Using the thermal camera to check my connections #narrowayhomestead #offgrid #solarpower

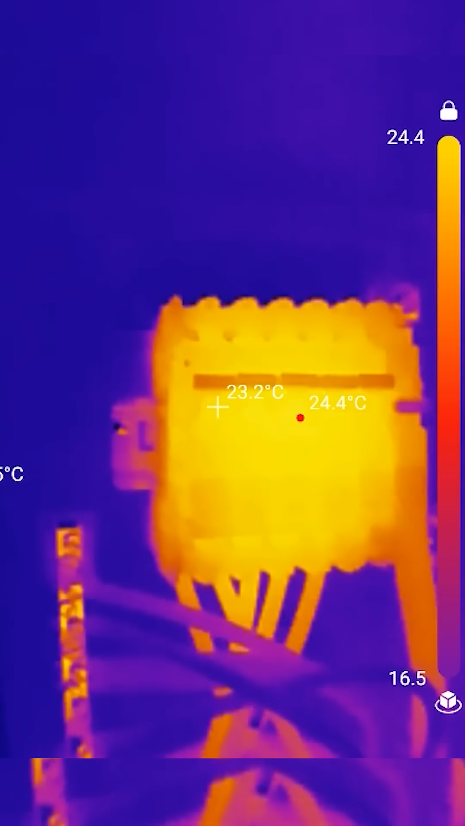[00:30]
Now, if I was using this thermal camera for reports or anything scientific, I would have calibrated it. It's not calibrated.
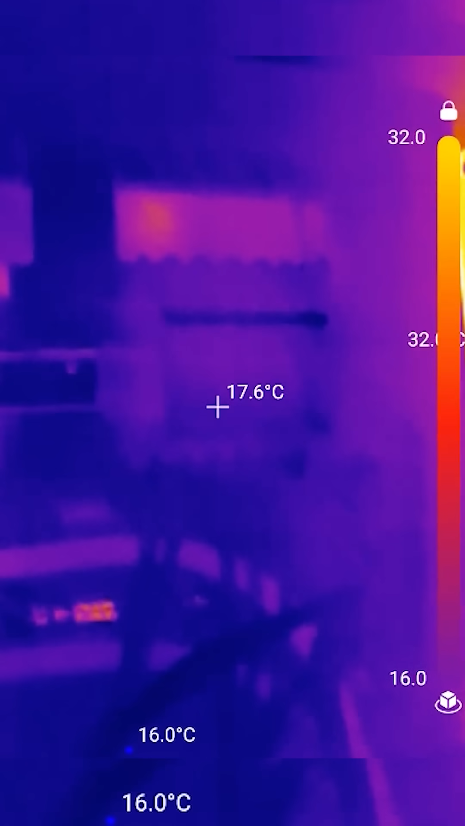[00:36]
On screen: spot 17.6°C
All I'm doing is getting it to show me spots that it says are warmer than others. So far, checking everything, it looks really good. I'm kind of just looking at all the connections, maybe spots where there are screws.
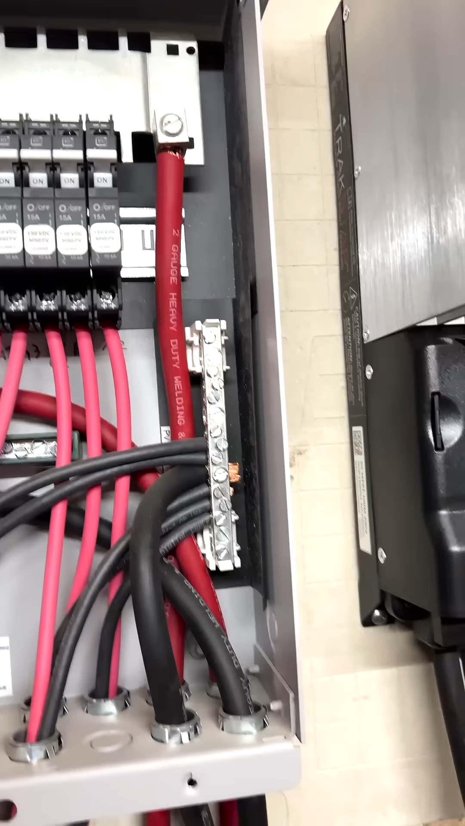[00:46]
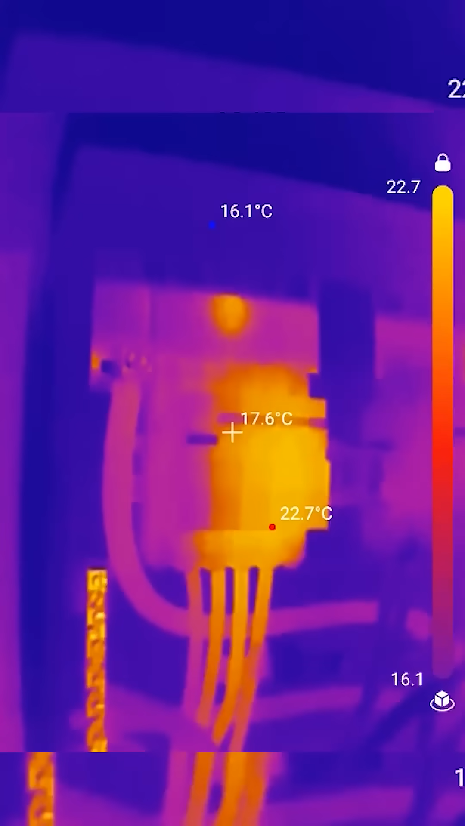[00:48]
On screen: spot 17.6°C, max 22.7°C, min 16.1°C
It's also important to note that when a surface is reflective,
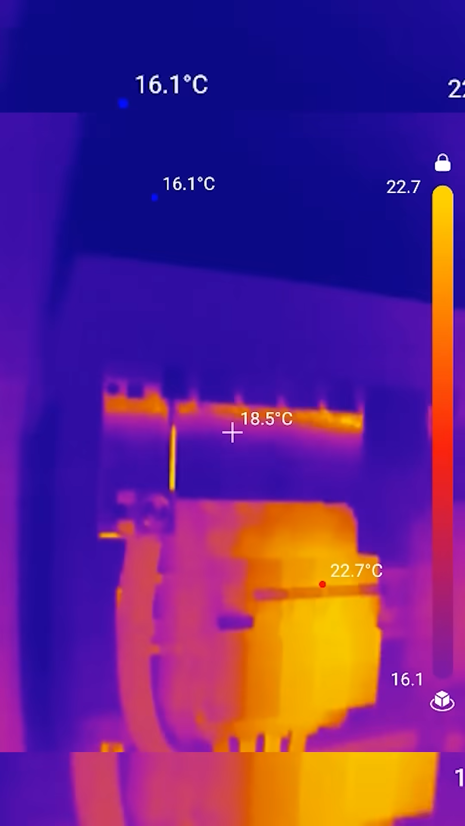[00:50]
On screen: spot 18.5°C, max 22.7°C, min 16.1°C
like glass or shiny metal, it looks like there's a hot spot, but that's just a reflection, probably off this light over here.
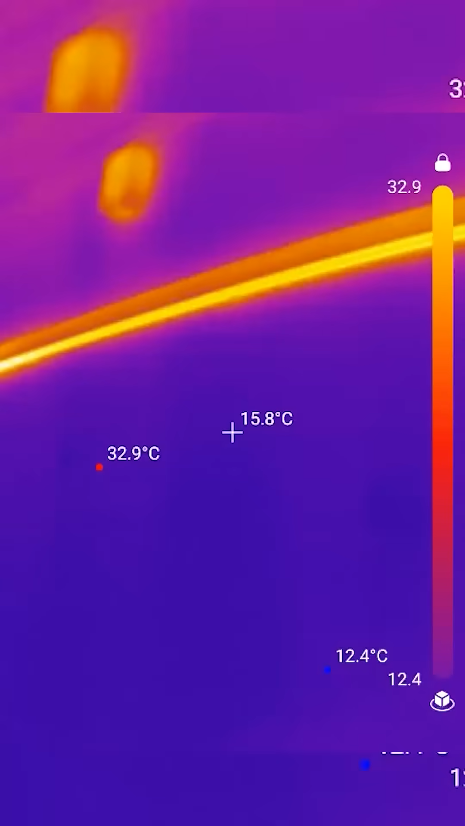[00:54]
On screen: spot 15.8°C, max 32.9°C, min 12.4°C
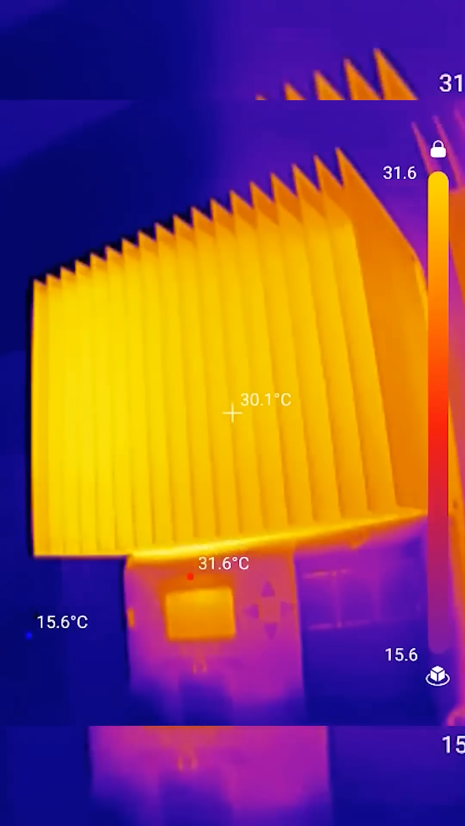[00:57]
On screen: spot 30.1°C, max 31.6°C, min 15.6°C
Look at those heat sinks, though.
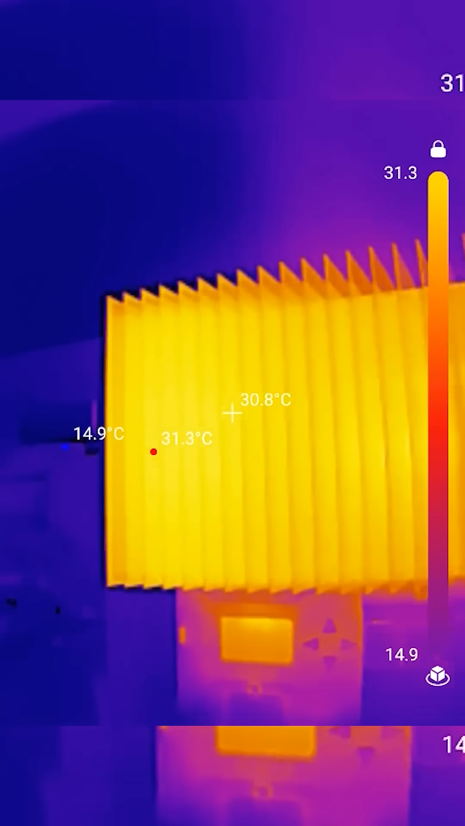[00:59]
That's pretty cool, and I would say, even though they are reflective, the one in the middle is not currently on because it's in float mode,
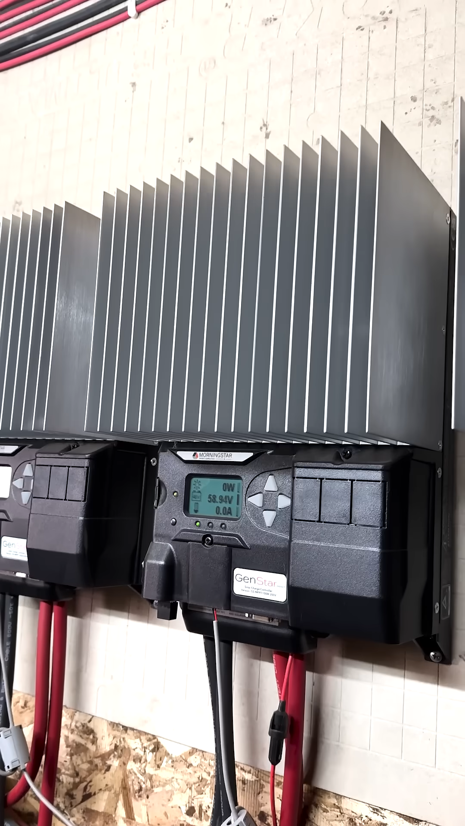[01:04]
so even though those heat sinks are somewhat reflective, it's still picking up.
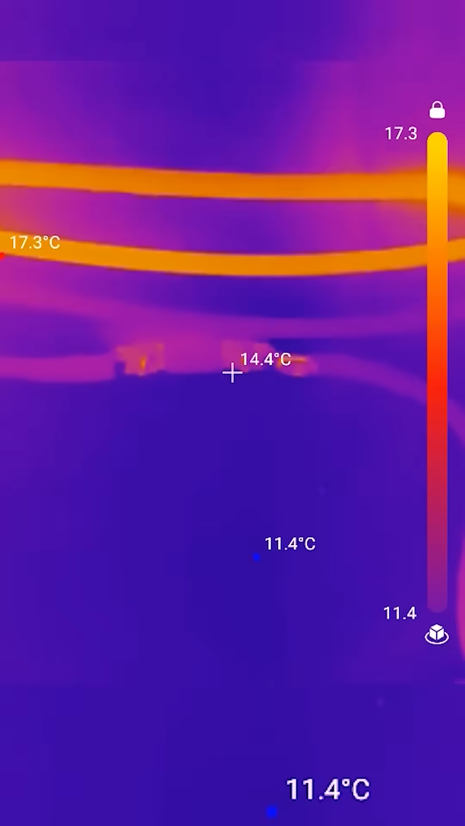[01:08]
On screen: spot 14.4°C, max 17.3°C, min 11.4°C
These two lower wires are going to the inverter,
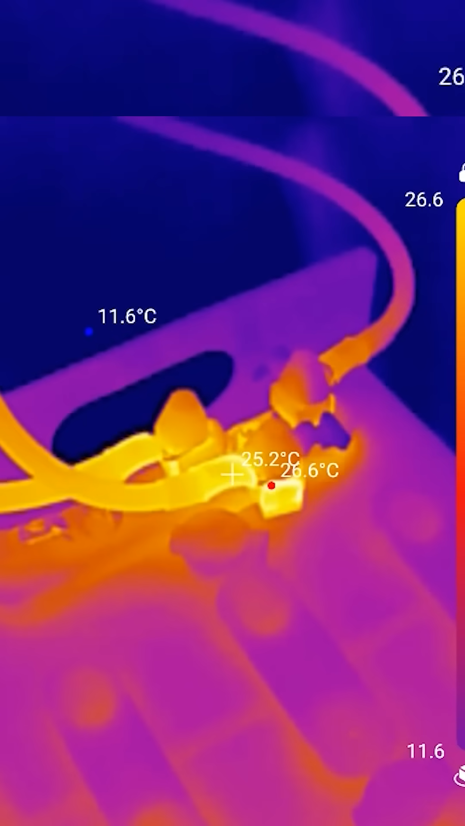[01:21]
On screen: spot 25.2°C, max 26.6°C, min 11.6°C
Already made sure all these connections are tightened down, and I think we're in good shape.